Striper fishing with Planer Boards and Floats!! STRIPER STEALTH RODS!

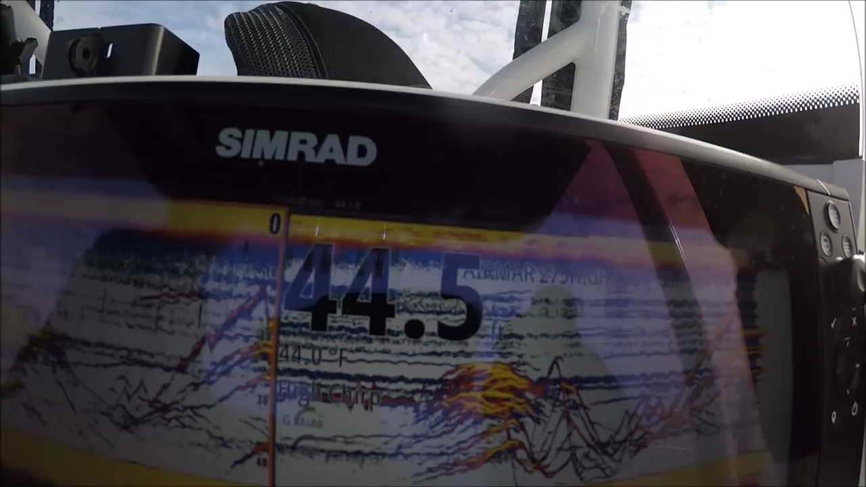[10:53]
And we've been tempted all day with these thick schools. It's fun on that little it is rig, right?